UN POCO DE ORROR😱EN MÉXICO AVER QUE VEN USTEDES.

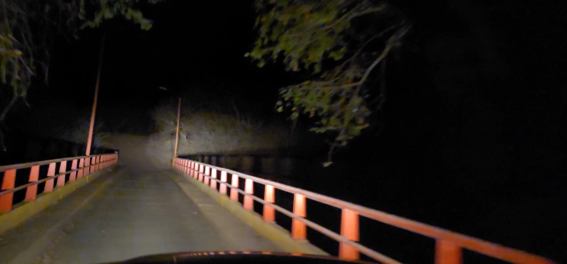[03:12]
¿Sí? Vamos a ver. Pero está solo. Vengo para el rancho, pero este camino está solo. No hay ni luz ni nada. O sea, si ustedes se dan cuenta, yo pongo la luz, mire, y se queda así.
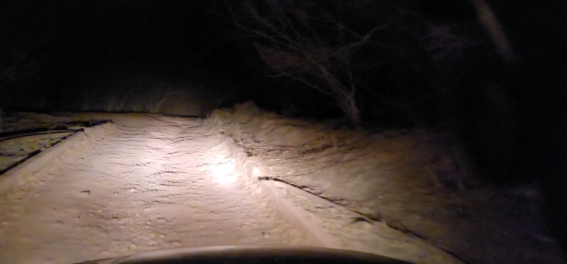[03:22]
Mire, ¿ve? ¿Ve? Nada, no hay nada. No hay nada, ¿ve? Pero mira, volteo la cámara para acá, volteo la cámara para acá. Mi cara, mira, mis lentes, ¿eh?
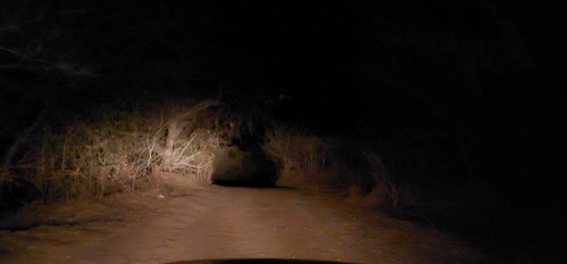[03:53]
¿Sí? Dicen que sale fantasma por aquí, ¿ok? A ver si ustedes logran ver uno. Mira, es como una cueva ahí. ¿Eh? Y voy a meterme por ahí, ¿eh? Por ahí voy a meterme la cueva de la noche. ¿Eh? A ver si ustedes logran verlo. Es como les digo. Y yo sí me la puedo pasar toda la noche. Y pues no tengo miedo, la verdad, no. No debo nada, a nadie le debo nada aún.
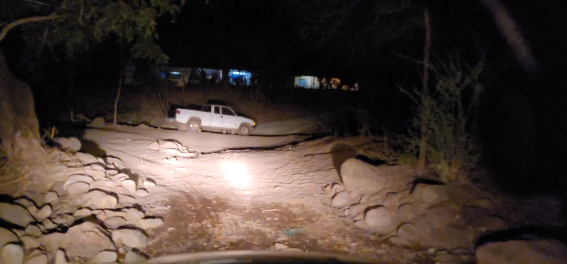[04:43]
Estoy viendo, me bloqueó la carretera, bien bloqueado. ¡Vino! Mira pues.
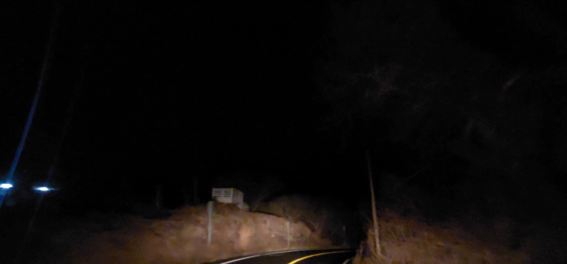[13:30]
Ok. Es como yo les digo, yo la verdad no. Voy a dar un paseo por ahí, por el Jucos, ¿ok? Ahí están los hoyos que les digo, mira. Les voy a mostrar. Hace un rato quisieron calificar a mi gente que estoy grabando que los hoyos los hacen ellos. Eso es mentira, totalmente mentira, mira. Aquí hay unos hoyos bien feos, mira. Ahorita se los puedo enseñar, van a ver, mira, ve.
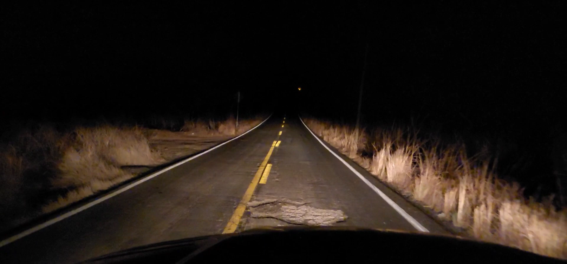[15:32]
¿Ve? Para que no crean que me estoy contando chismes, mira. ¿Ve? Mira. ¿Eh?
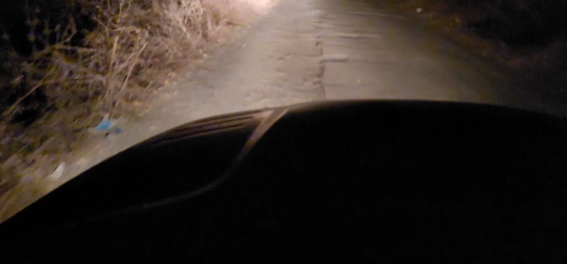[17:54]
Está fea la carretera, miren. Está feísima. Obvio, es una brecha.